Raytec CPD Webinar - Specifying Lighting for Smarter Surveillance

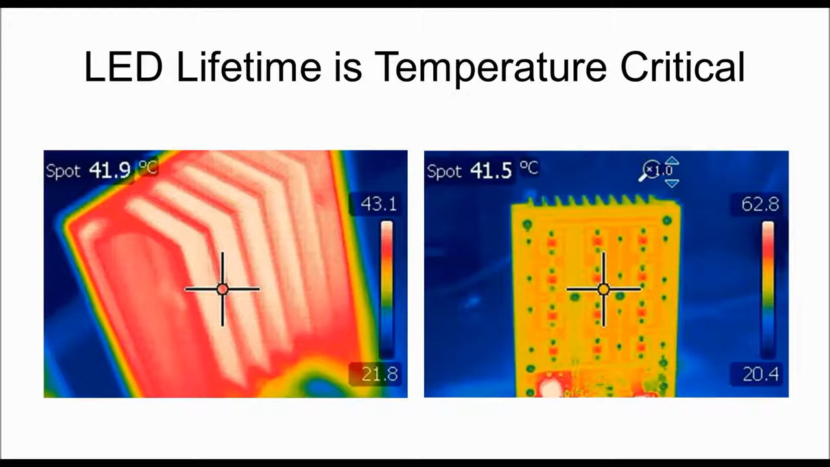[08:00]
And there's a reason for this, and that's because heat retention, when you're powering LEDs, is the biggest killer. You need to get rid of that heat in order to ensure that your LEDs are going to perform at their most efficient and their most effective. And it's not just efficiency, it's also the lifespan of the products. So, a general term that manufacturers will use is the L70 approach to determining the lifespan of a product.
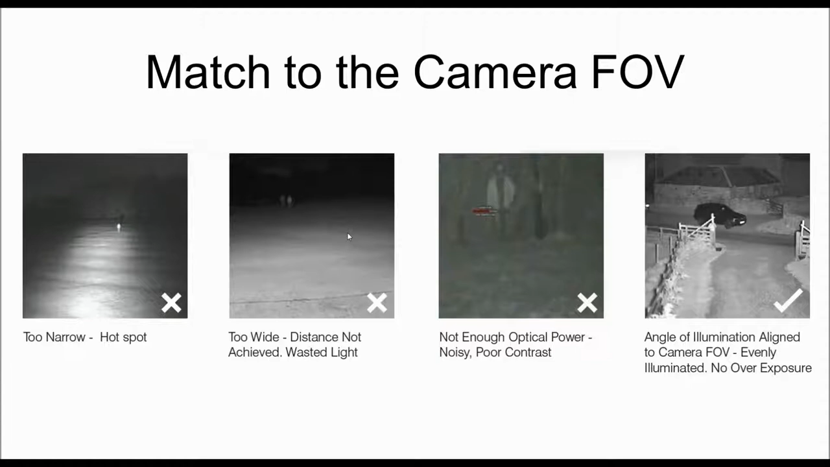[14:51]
And then, finally, on the end there, that's what we would consider the perfect level of light. So, it's even across the scene, very detailed. And, no matter where you're zooming in there, you'll be able to get a good image out of this. And, that's even more important nowadays when we're seeing panoramic PTZ cameras, multi-sensor cameras, etc., that can cover extremely wide areas, but they need the light in order to fill all of that up.
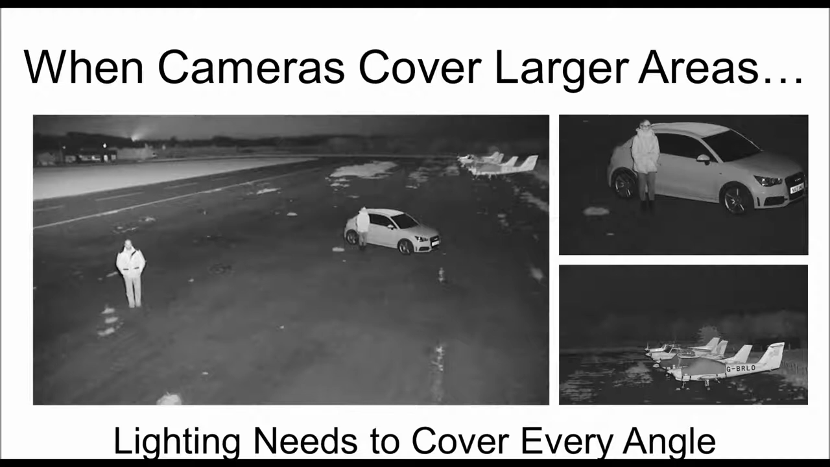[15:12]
So, you need to ensure that if you've got a, you know, a multi-sensor camera that's looking 180 degrees, 270 degrees, what have you, you need to make sure that you're lighting up that entire area in order to get the most use out of your camera.
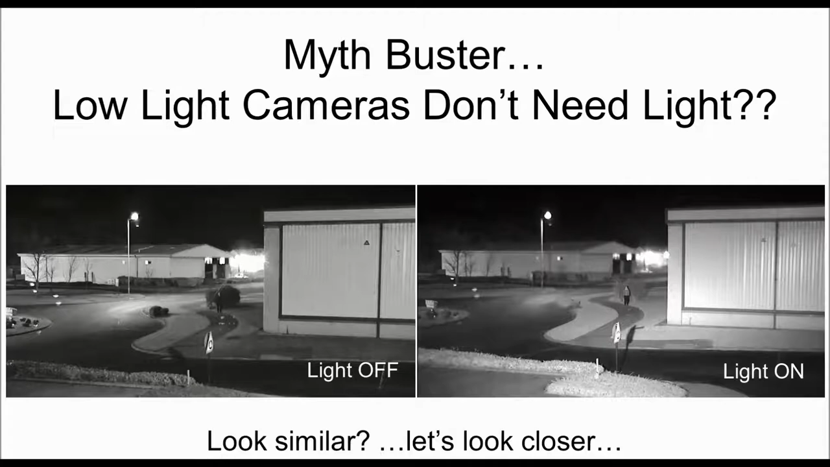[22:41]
On the right there, there's a slight improvement, and this is with our Vario i8 lamp. So there's a slight improvement in terms of the light on scene. However, it's not a drastic change. It's not a massive improvement. However, when you zoom in, when you actually look into the scene, that is when you can see the difference. On the image on the left there, you can see one of my colleagues in this case is covered in shadow. You're not going to get good image quality out of that. That's not a usable image at the end of the day.
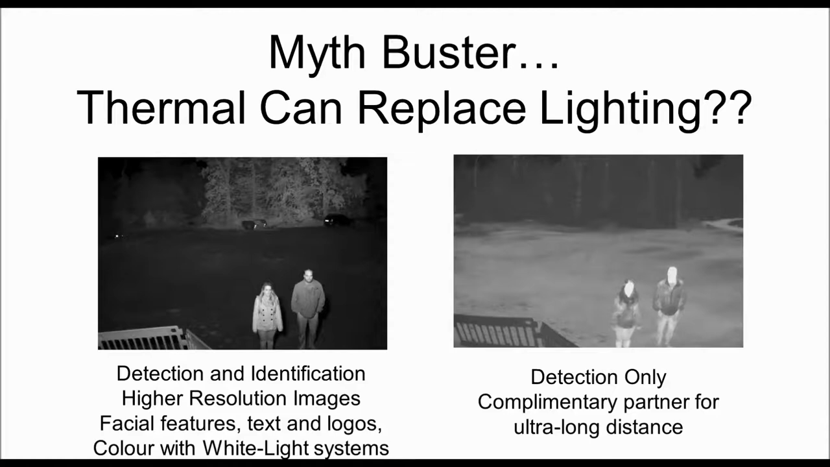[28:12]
So if you do have guards even, at least they have more to go off rather than just as an individual on scene, they can say what they're wearing. And if it's male, female, for example, and it gives you a more wealth of information from the same camera image. So design basics.